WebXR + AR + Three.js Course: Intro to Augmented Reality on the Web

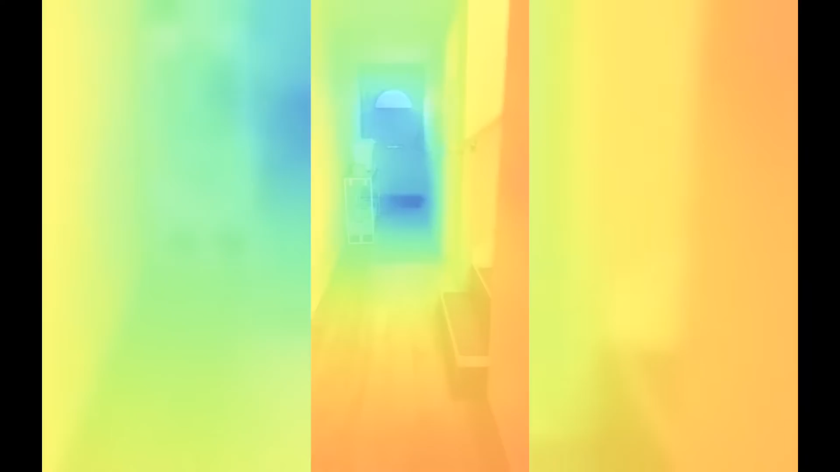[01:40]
In this demo, areas with cooler colors like blue are further away, and areas with warmer colors are closer by.